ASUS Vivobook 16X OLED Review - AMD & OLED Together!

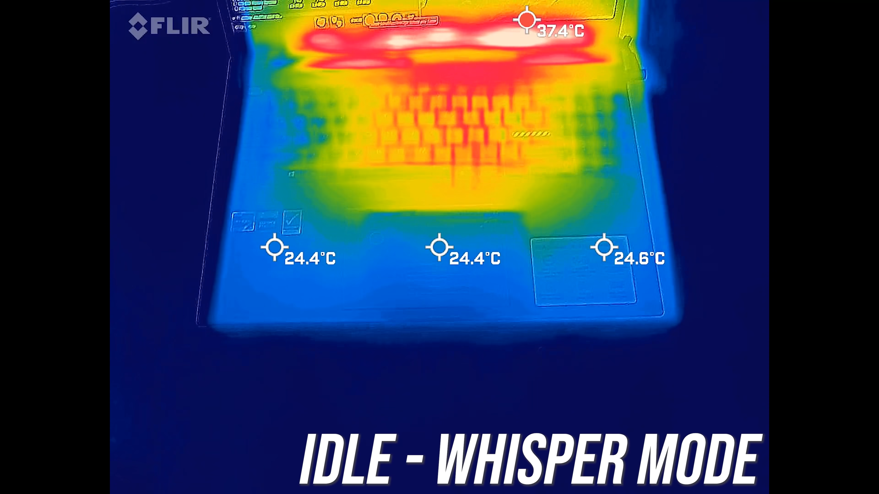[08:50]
The keyboard was around the normal 30 degrees Celsius I typically see with most laptops at idle, so cool.
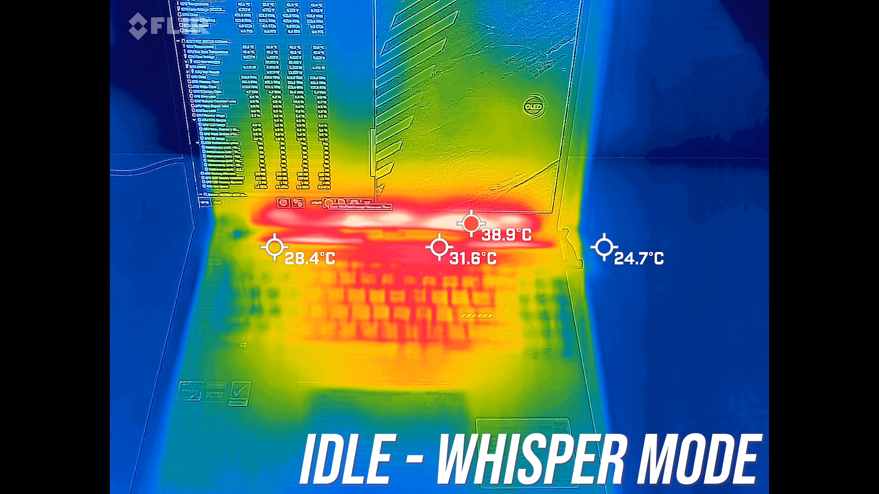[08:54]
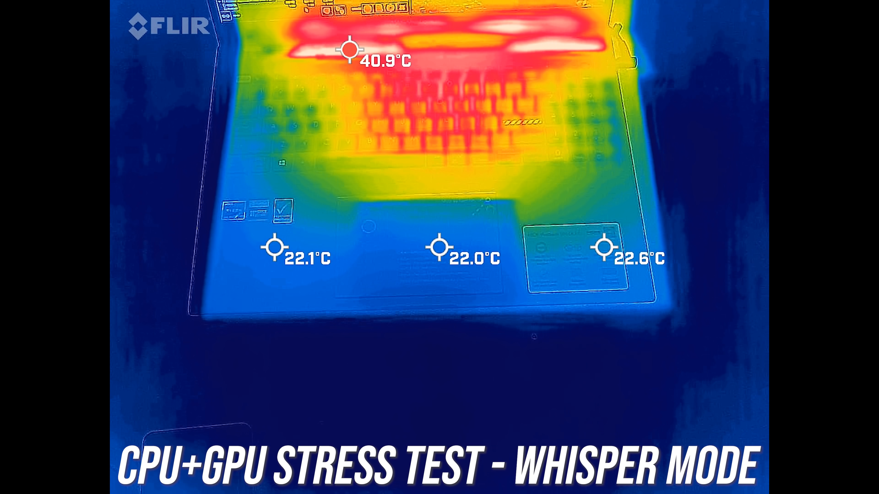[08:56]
It's only a little warmer in the middle of the keyboard with the stress tests.
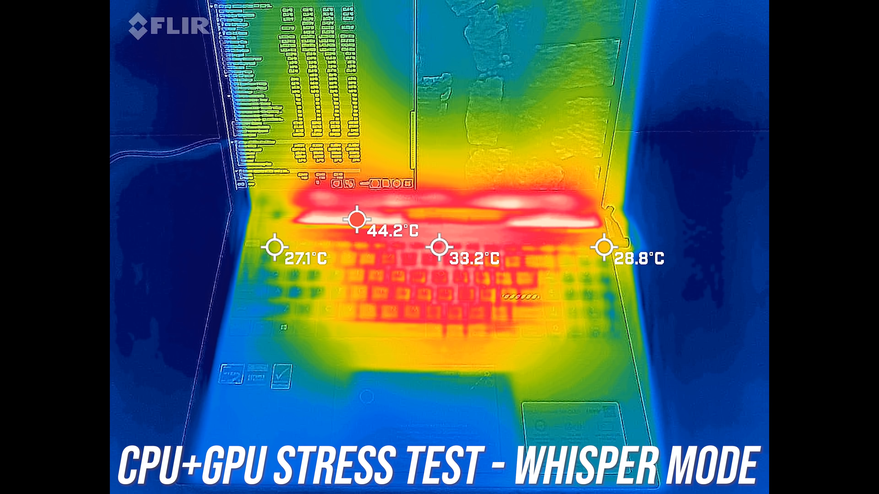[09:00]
The back where the air exhausts was hotter, but you're not touching there.
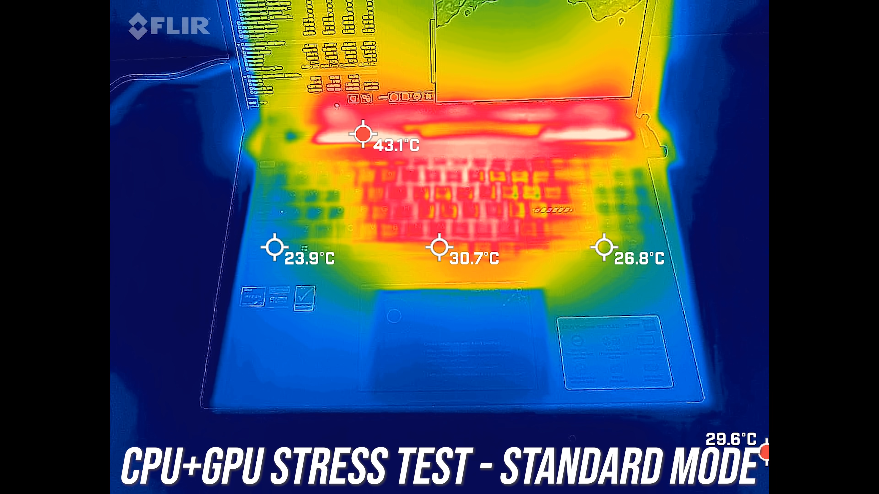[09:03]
In the higher standard mode it gets a few degrees warmer. The wrist rest area was still cool and the keyboard was only a little warm feeling.